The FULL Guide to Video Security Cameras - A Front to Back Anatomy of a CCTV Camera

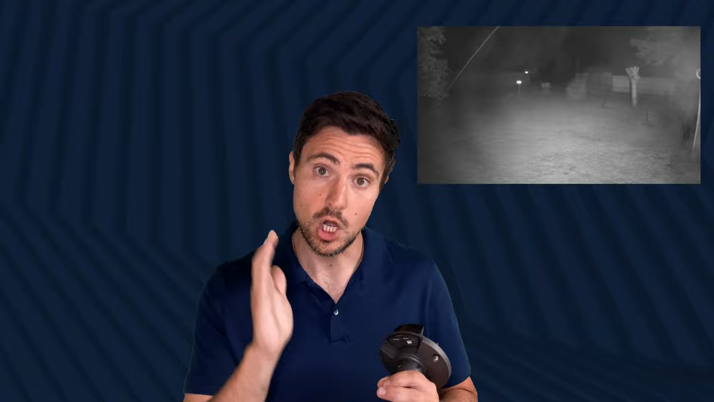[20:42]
but what you'll see sometimes in some dome cameras with infrared illumination is the shape of the dome itself lends to having the IR light reflected back into the lens. So you get this halo effect, which is really annoying, especially when you're trying to see somebody right attacking your assets. Whereas
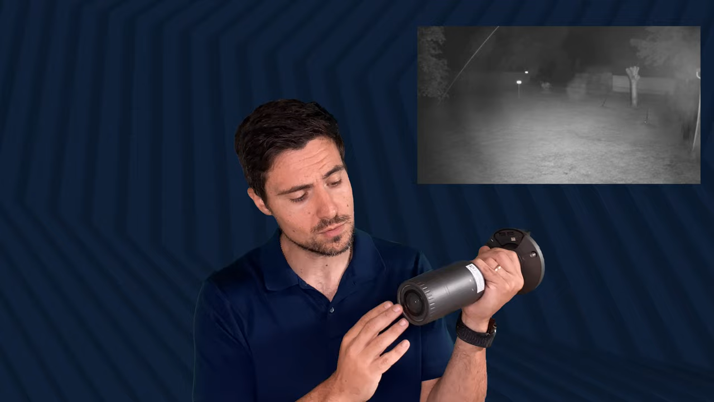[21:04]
a bullet camera, because of the way that the glass is shaped, the LEDs can be in its own sort of module within the housing, which tends to give you less glare when the LEDs are turned on. So that's something really important to factor in.